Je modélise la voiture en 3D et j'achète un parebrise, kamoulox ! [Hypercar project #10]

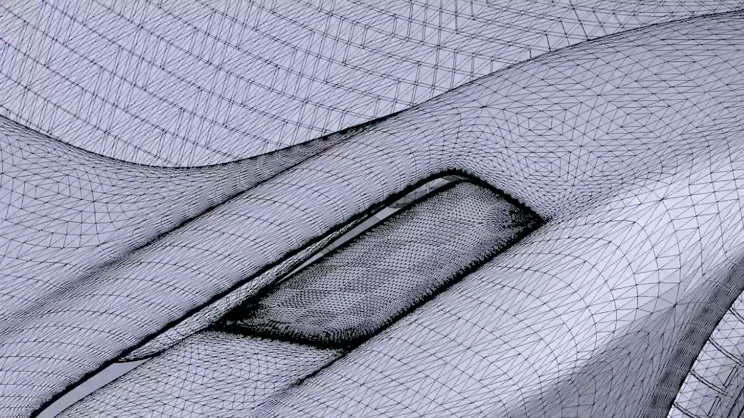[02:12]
C'est bien pour du design, du rendu et de l'animation. Mais ce n'est pas pour de la mécanique. Vraiment, ce n'est pas du tout adapté.
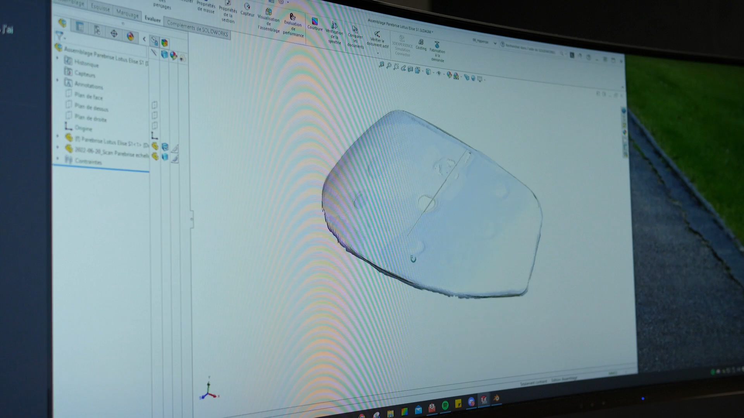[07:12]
On a notre pare-brise en surfacique qu'il faudra ensuite ajuster pour qu'il colle au mieux, au scan. Le but, c'est d'avoir des surfaces qui se fondent entre elles.
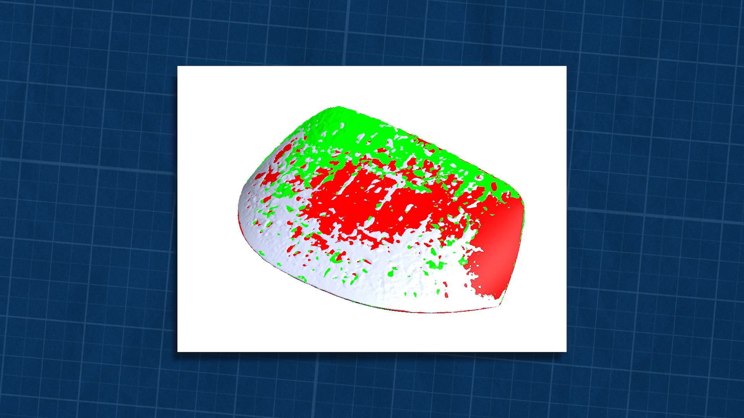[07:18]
Ça donne un truc comme ça un peu dégueulasse. Donc voilà, vous savez comment on fait un pare-brise sur SOLIDWORKS.